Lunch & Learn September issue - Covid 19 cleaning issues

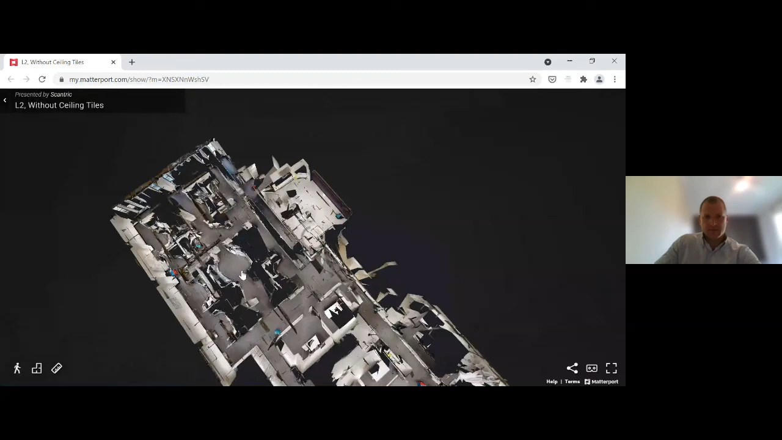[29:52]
and then you get into this sort of 3d walkthrough of the site